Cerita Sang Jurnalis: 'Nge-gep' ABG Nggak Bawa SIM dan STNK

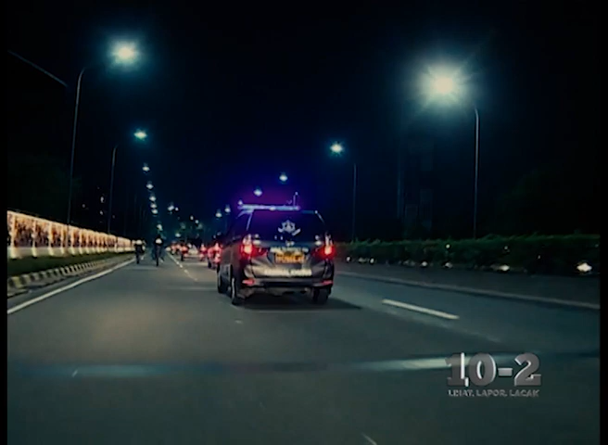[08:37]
Nah, pas lagi nyisir jalan, ada sekelompok muda-mudi yang kabur saat didekati mobil polisi.